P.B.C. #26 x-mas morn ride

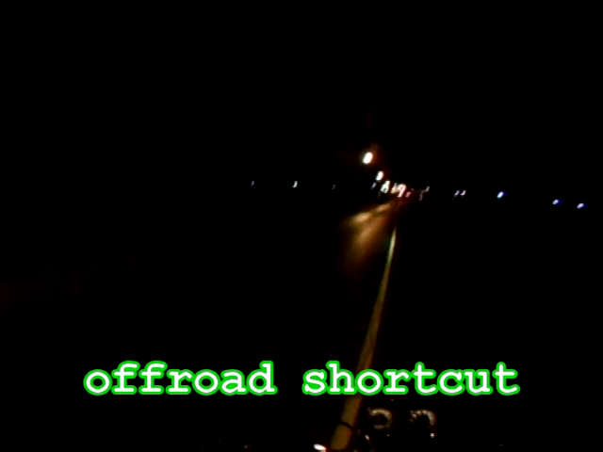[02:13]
i ain't waiting for that fucking light a little shortcut